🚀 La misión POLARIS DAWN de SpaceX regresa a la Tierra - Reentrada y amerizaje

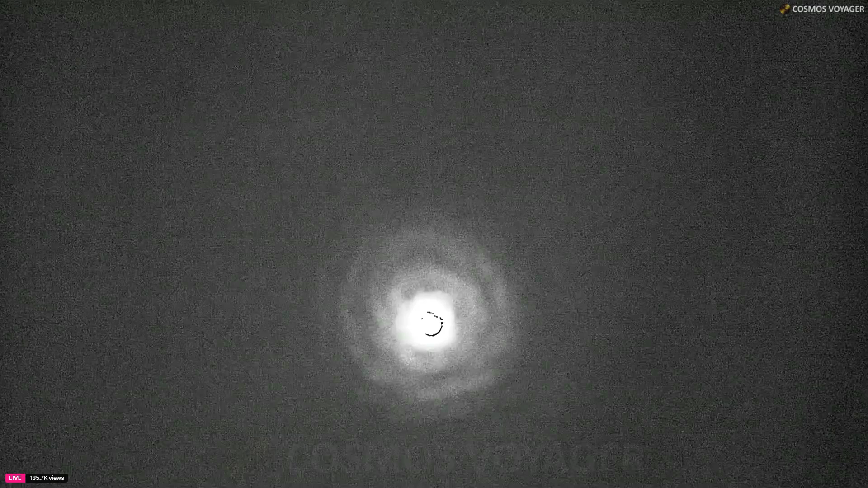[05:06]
These will help bring the vehicle down from about 350 miles per hour when they deploy,
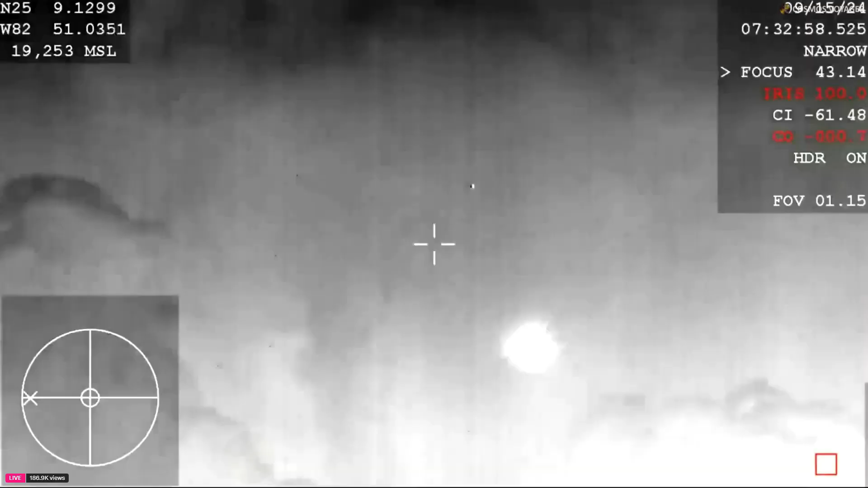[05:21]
There we can see that the drogue chutes have successfully deployed.
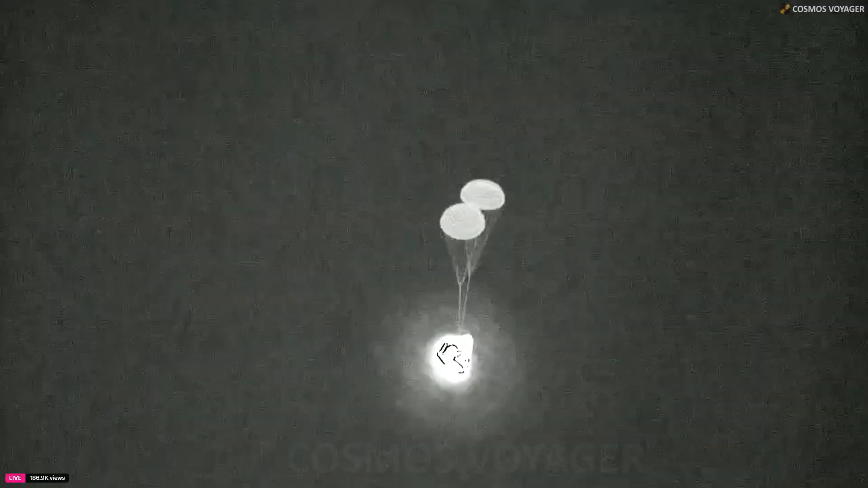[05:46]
These drogue parachutes help to stabilize the
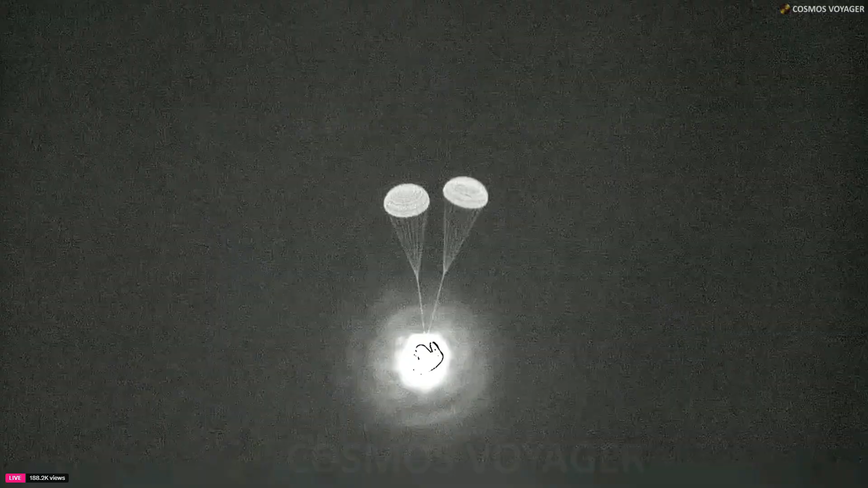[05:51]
Dragon capsule and get it into the right orientation before those main parachutes pop out,
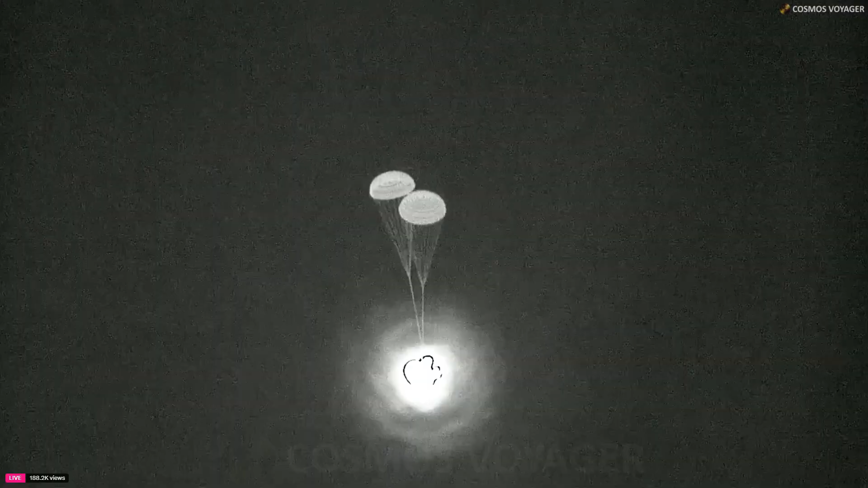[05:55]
as well as providing that initial deceleration.
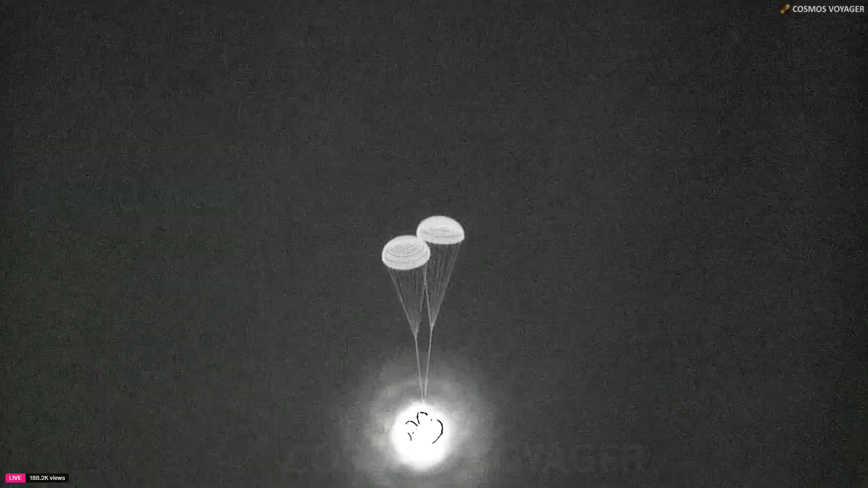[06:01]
This is such a great thermal shot of the Dragon capsule. You can see it turning a little bit with the drogue parachutes. And there are the four main chutes now deployed.
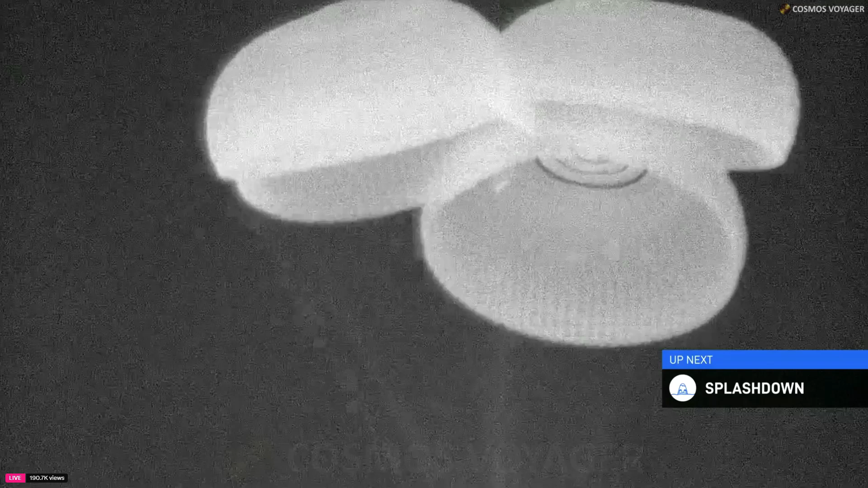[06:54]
Beautiful sight to see those four healthy main parachutes.
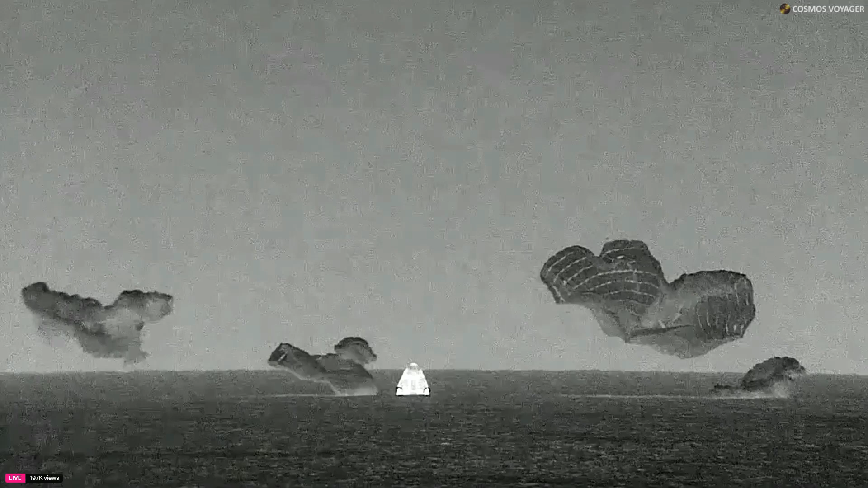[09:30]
the Polaris Dawn crew has successfully splashed down.
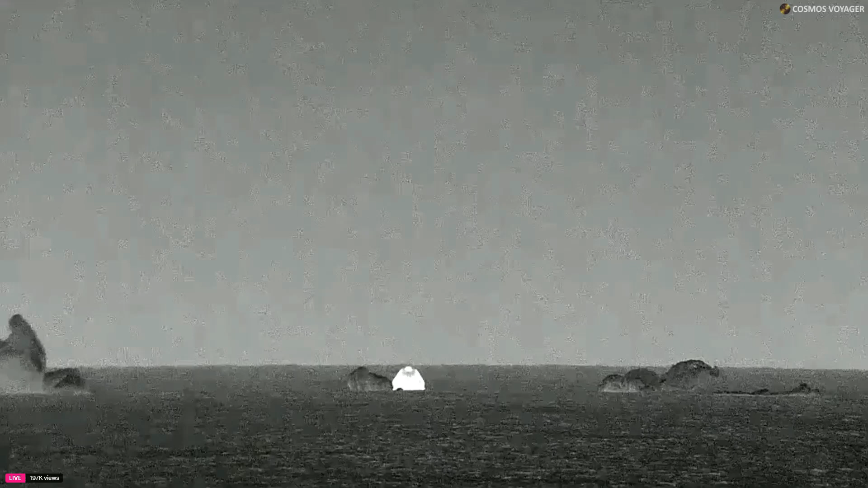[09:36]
Welcome back to planet Earth, Polaris Dawn. Space X recovery team now moving
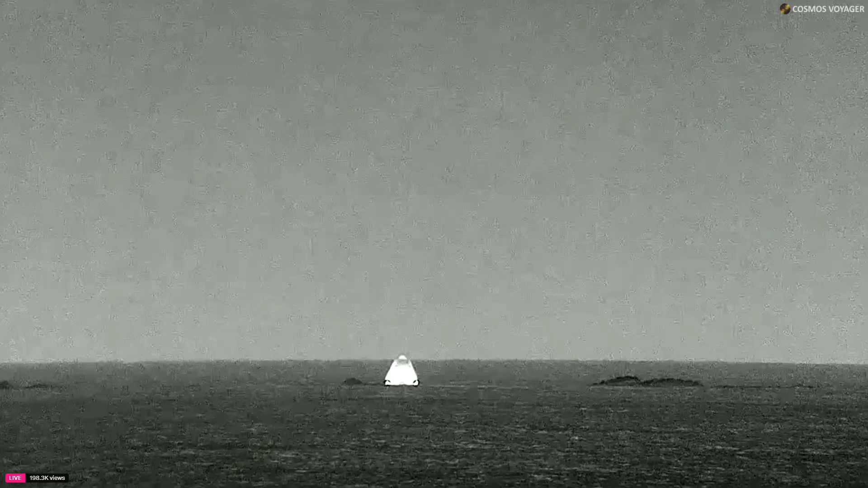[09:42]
into place to begin the process of strapping the dragon capsule up with the necessary rigging in order to lift it onto the recovery vessel. Dragon capsule appears to be in a pretty stable position. Space X dragon, vehicle code one, cruise code one.
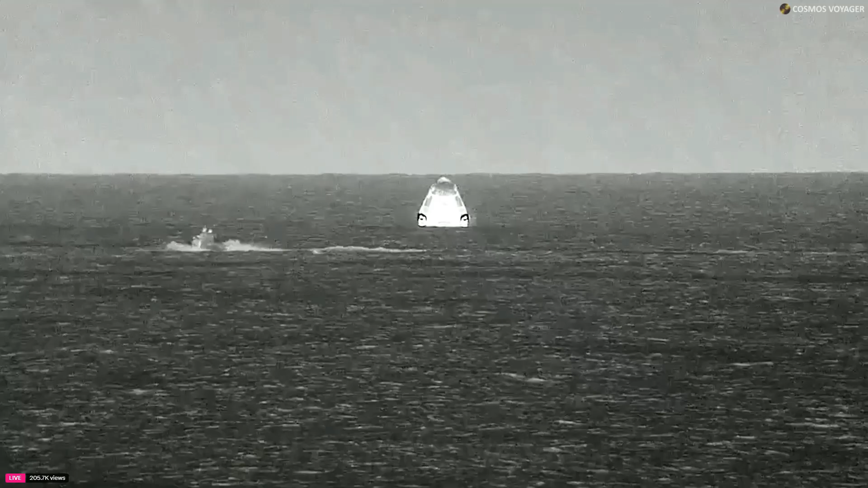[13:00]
Copy that, SpaceX. And Lariston, we are mission complete. Thanks for all the big help pulling this mission together. Now we did see a jet ski pass by.
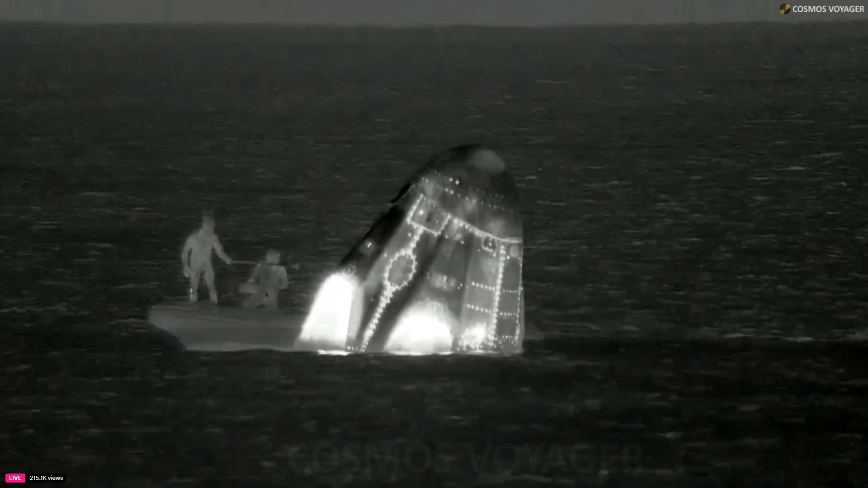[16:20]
That's where the, oh, here's a thermal view now.
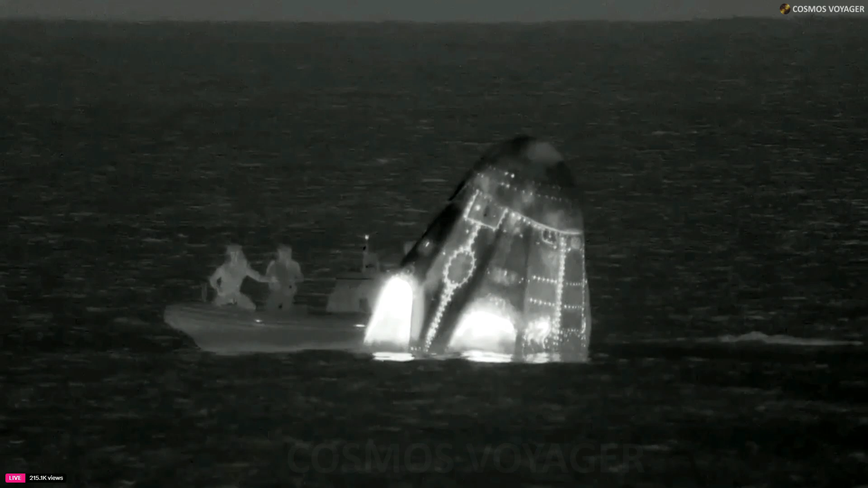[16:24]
But, yeah, that lower, larger basin is where the main parachutes were located.
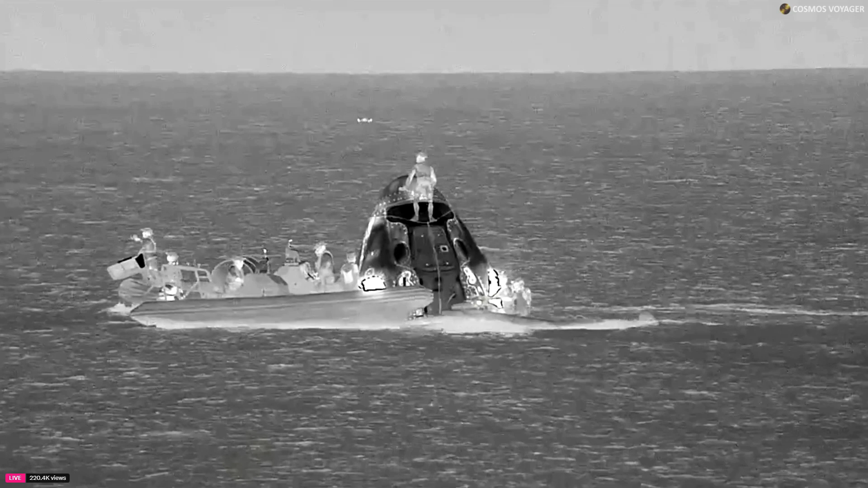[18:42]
Our first view of the individual on top of the capsule. I have said this in many splashdown webcasts before,
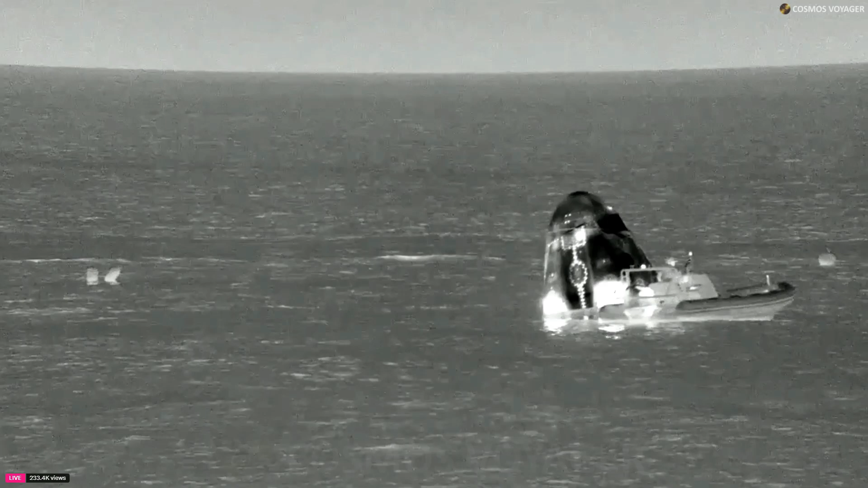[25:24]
So far, we, as you can see, have had a successful splashdown of the Dragon capsule carrying the Polaris Dawn crew.
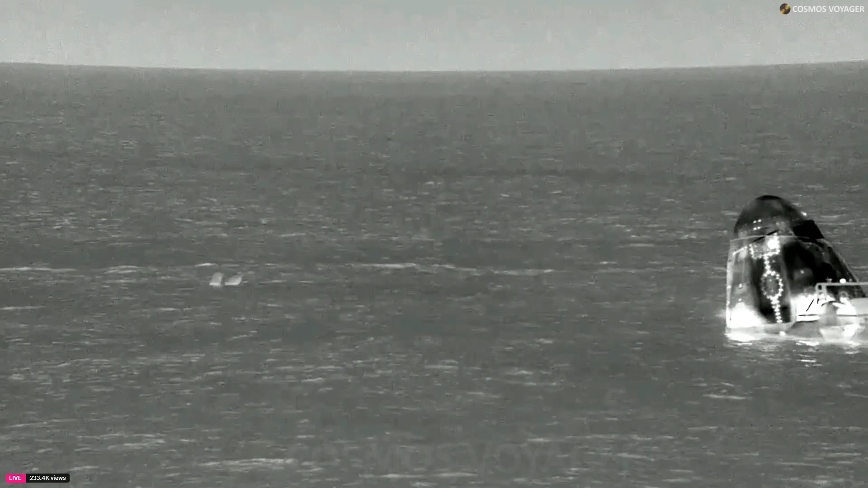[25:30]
They splashed down about 12.36 a.m. Pacific time. Unfortunately, I was too excited and I didn't catch the exact splashdown time, but I think it was right around then. And that is now the recovery of the capsule is now underway. This view is of the recovery team.
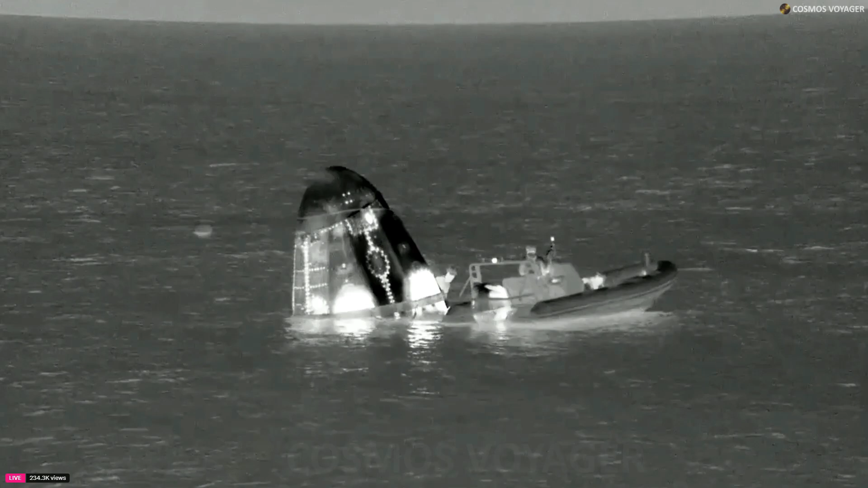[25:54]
In one of those fast boats, we can see some of the recovery crew members working to place the straps and the rigging around the capsule.
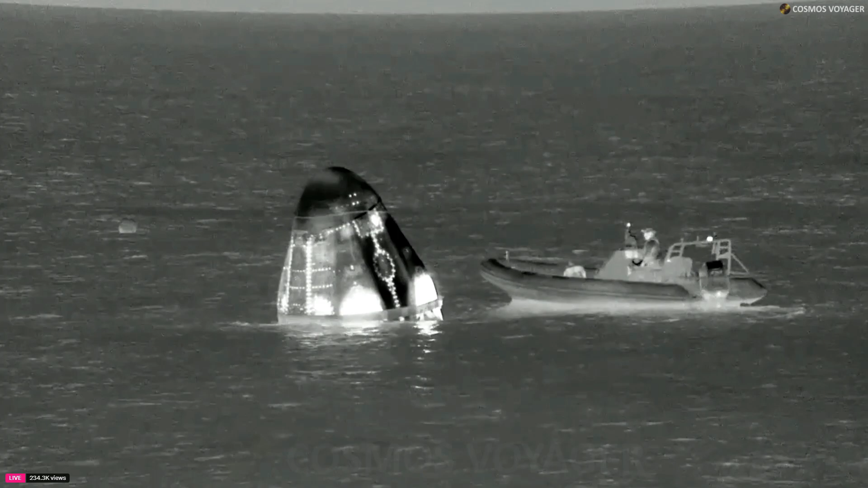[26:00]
That will be used, excuse me, to lift the Dragon capsule out of the water and onto the recovery vessel.
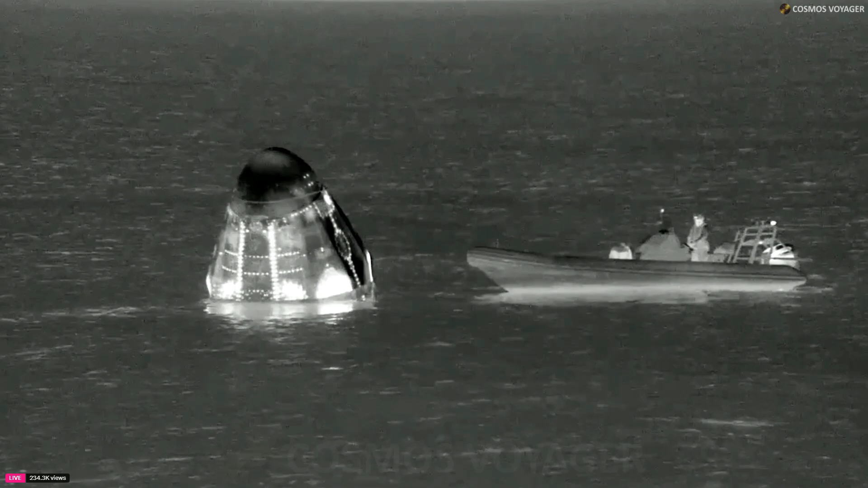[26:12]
And from there, the crew members will, excuse me, the recovery team members will open up the side hatch. And that will be the first breath of fresh air that this crew has had since they lifted off.